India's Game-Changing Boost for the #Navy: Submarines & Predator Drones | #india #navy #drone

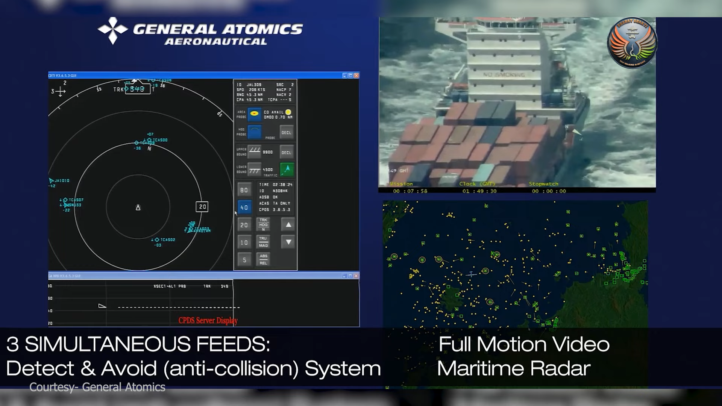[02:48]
कि किसी जहाज को अगर समुद्र पर उन्होंने इडिन्टिफाइ कर लिया तो उसको कहां जा रहा है वो जात कितनी
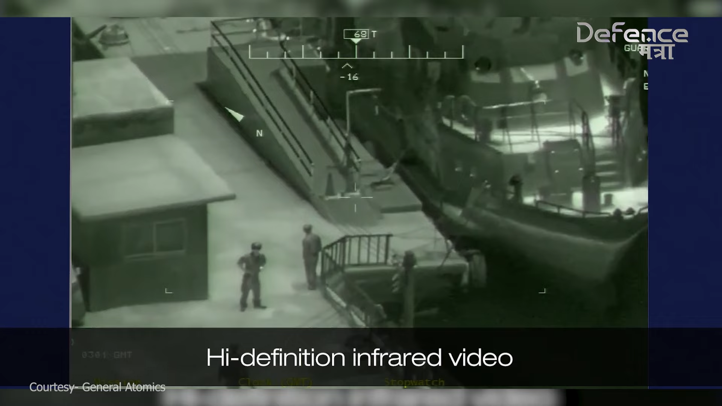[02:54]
दूर जा रहा है कितनी स्पीर से जा रहा है यह सब कुछ वहां ट्रैक हो सकता है तो यह जो अमरिकी कंपनी है जन्रल